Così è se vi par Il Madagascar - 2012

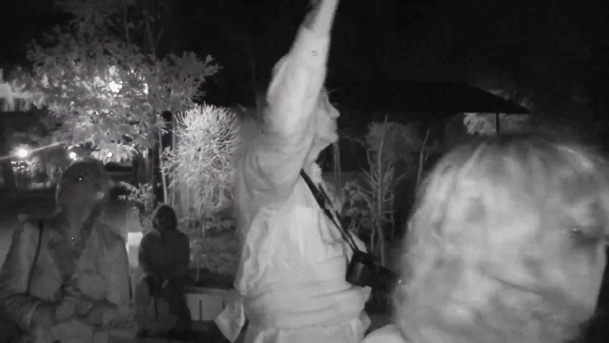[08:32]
Mentre Dario spiega la volta celeste, io nel buio intenso mi affanno a cercare un lemure.
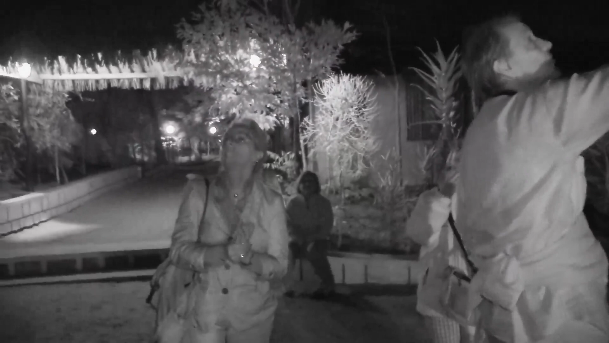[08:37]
E quando penso di averlo trovato mi accorgo che si tratta di un camaleonte.
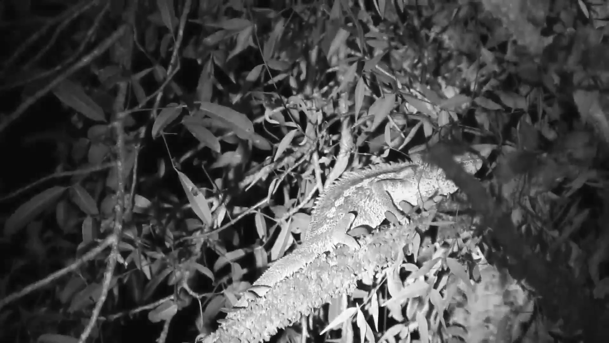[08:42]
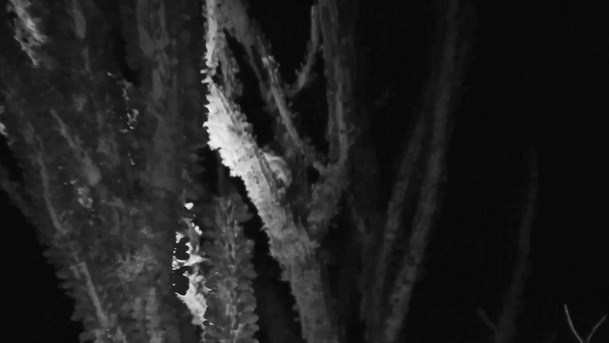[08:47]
Poi due minuscole lampadine si accendono
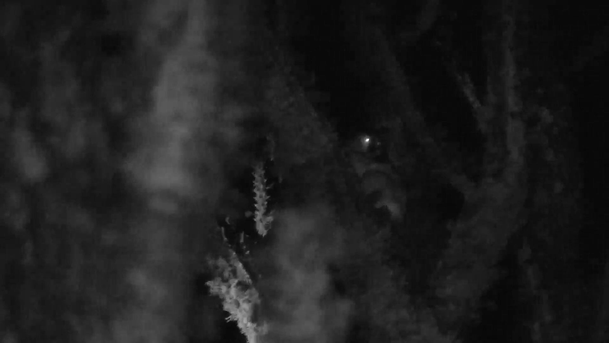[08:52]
nella notte e tradiscono la presenza di un piccolo lemure notturno. Ma non è solo. Più avanti c'è la madre. E su un altro ramo il padre.
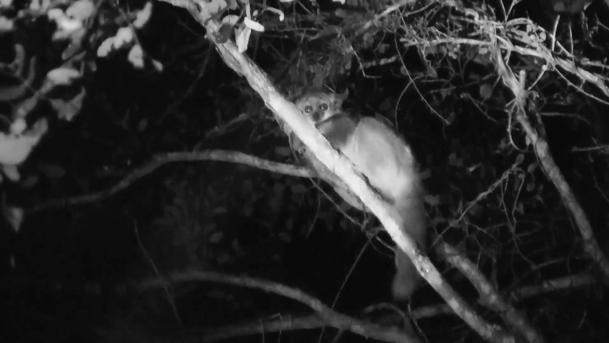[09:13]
Credo un microcebo murino. Occhi curiosi per la loro curiosità nei miei confronti. Testimoni del ritorno notturno, i musici di Berenti e le loro famiglie.